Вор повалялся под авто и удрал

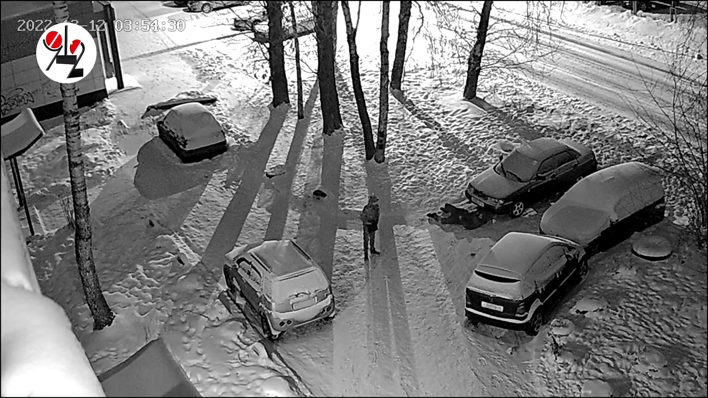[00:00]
В разных концах Екатеринбурга две пары недоросли, попали под прицелы всевидящего ока, когда тырили или же пытались украсть аккумуляторы с легковушек. Притом неудачная попытка вызвала больше всего пересуда в соцсетях. Вследствие того, что невезучий вор, которого спугнул прохожий, дал такого стрякача, что ему, по мнению комментаторов, пора участвовать в эстафетах побегушников. Прошлой ночью на старой сортировке на Ангарской двое юнцов по виду не старше двадцати присмотрели легковушку на парковке.